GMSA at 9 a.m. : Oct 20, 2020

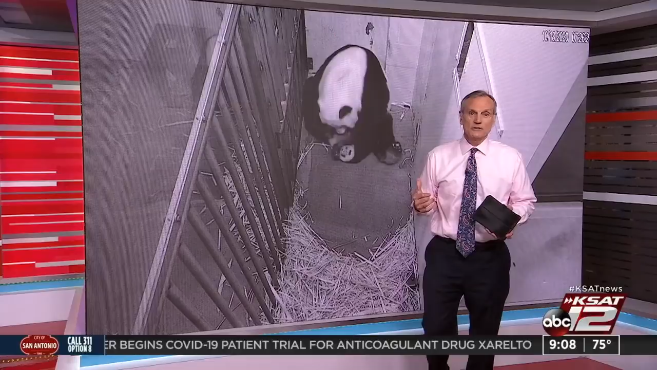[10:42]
All right, so now you're looking at Mama Panda and Baby Panda in the Smithsonian National Zoo, Panda Den. Mama decided it was time to take baby out for a little walk, sort of.
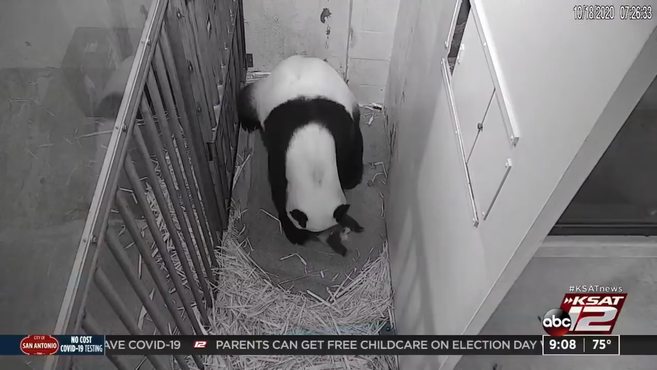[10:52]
Here, let me help you out of the den. Let me help you out of the den.
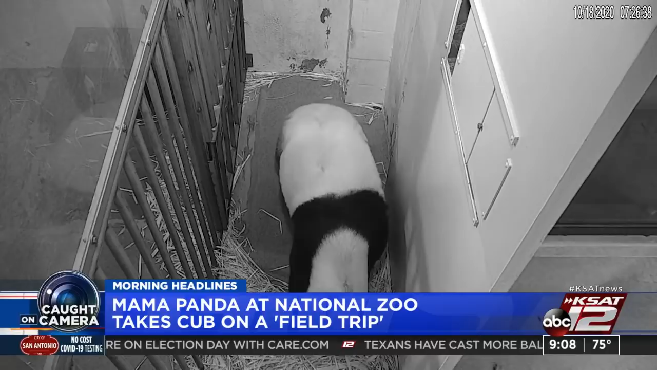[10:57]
Okay, the baby is like eight weeks old. Aw. So it's only a couple of months.